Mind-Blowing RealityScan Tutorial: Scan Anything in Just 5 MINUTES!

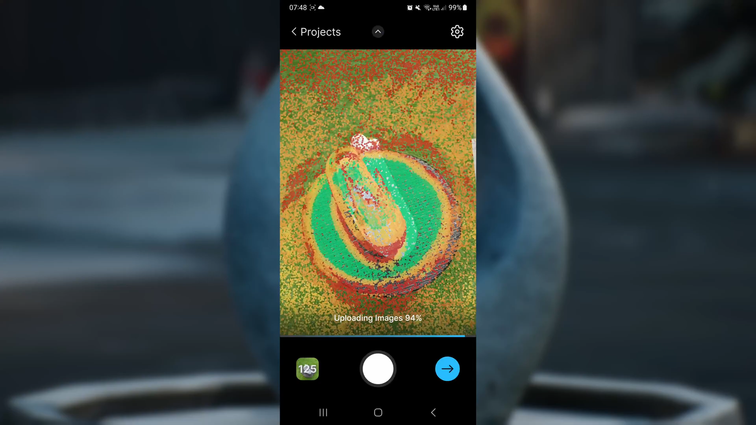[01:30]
as much green on the image as possible so keep going around unfortunately you max
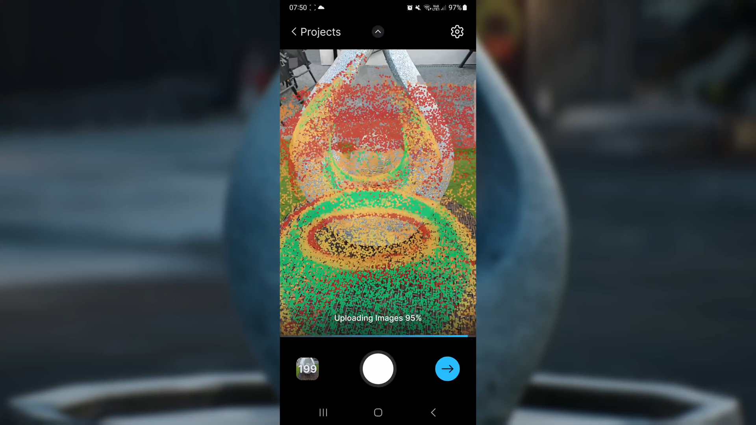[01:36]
out at 200 pictures at this point i step back to see how it got on to